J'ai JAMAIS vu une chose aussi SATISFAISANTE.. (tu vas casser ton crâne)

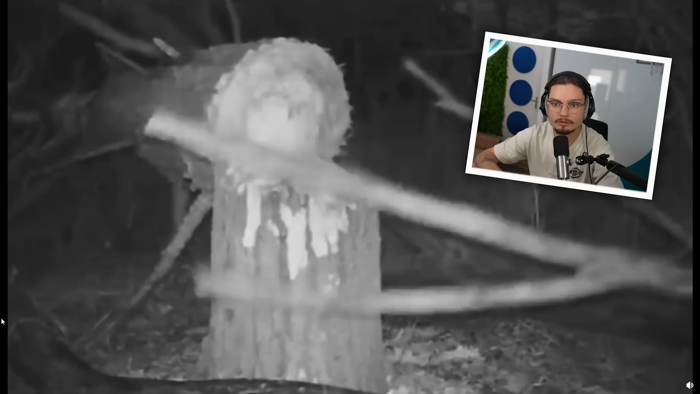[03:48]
Ah ouais, non, c'était pas un petit arbre, hein. Oh, la dinguerie.
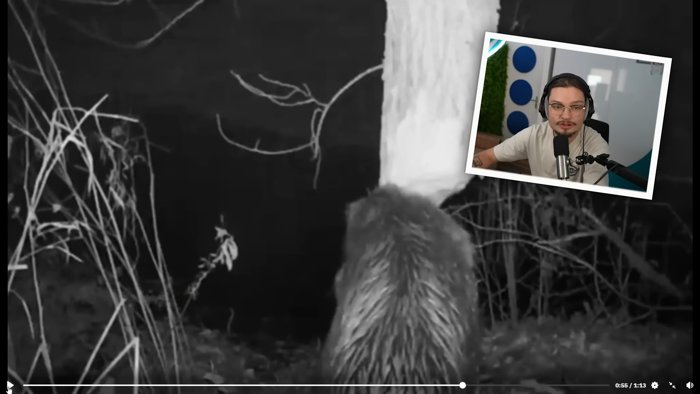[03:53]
Je vous le laisse un peu pour les brouilles ASMR. Moi, j'aime bien. Moi, c'est incroyable. Regardez, il va tomber encore. Moi, je pourrais regarder ça toute ma vie. Oh, c'est incroyable. Je me suis mis à en parler, à parler en ASMR carrément, c'est incroyable.